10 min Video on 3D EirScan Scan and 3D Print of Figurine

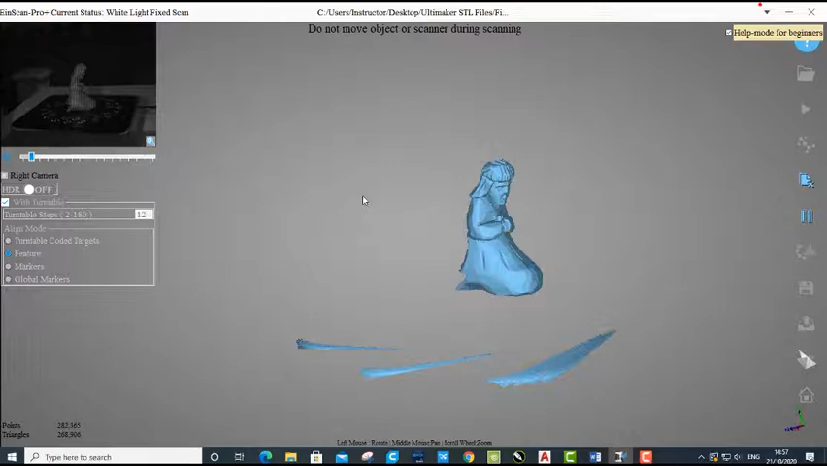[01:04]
Turntable is set to 12 increments, so it will do 360 degrees.
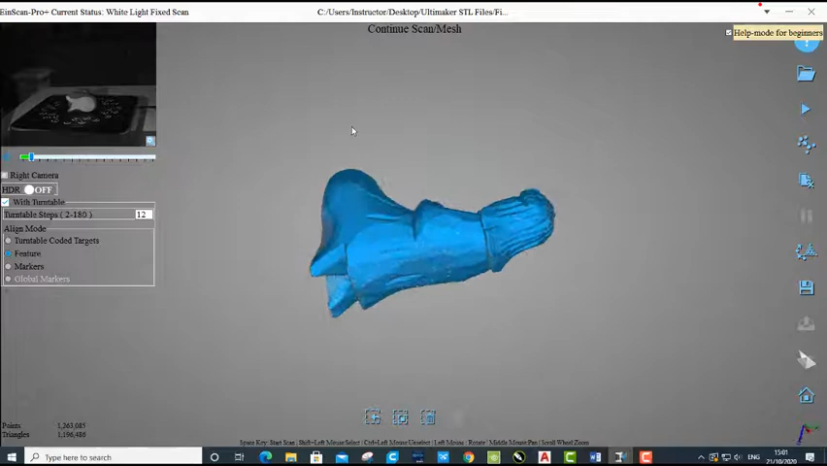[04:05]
Now there will be little areas where you can see that it's not 100% scanned, or it's hard to scan it.